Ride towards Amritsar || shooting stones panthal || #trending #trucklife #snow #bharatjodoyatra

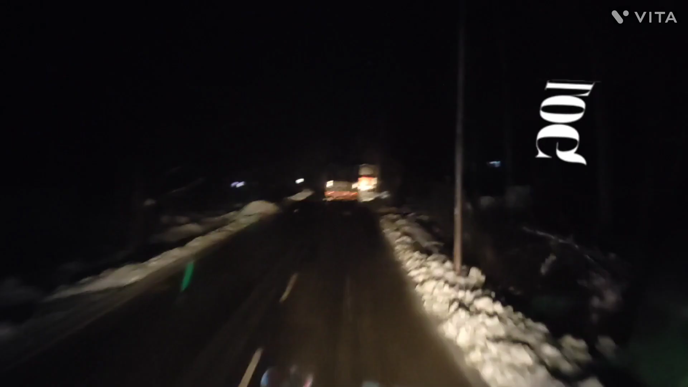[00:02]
सो अस्सलाम वालेकुम गाइस, जैसा कि आप देख सकते हो हम घर से निकल गए। अभी हम ये कलगांव वाली रोड पे हैं।
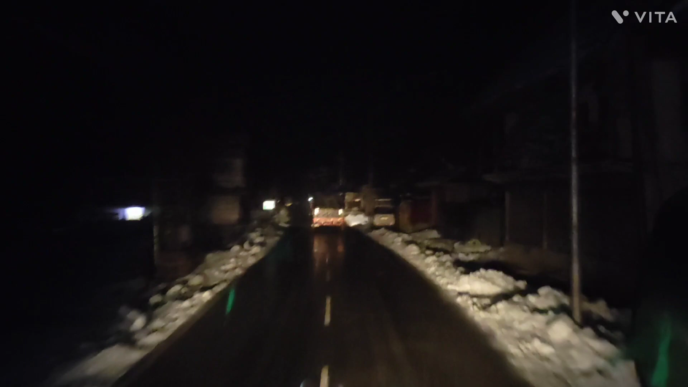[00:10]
जैसा कि आप देख सकते हो बहुत बर्फ गिरी हुई है और अभी भी।
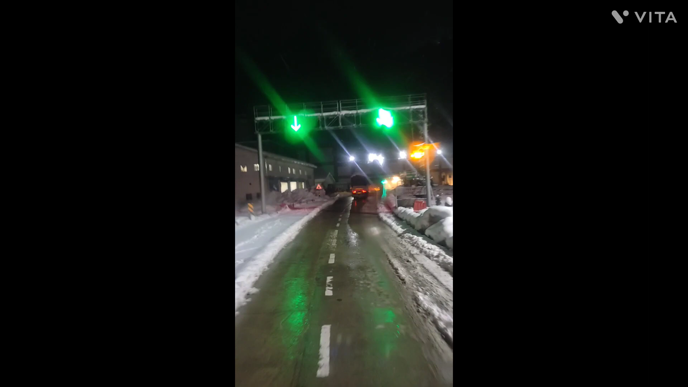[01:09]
जैसे कि आप देख सकते हैं हम पहुँच गए स्टैम टनल टनल के पास, जो काजीगुंड वाली और चिन्नई वाली टनल है।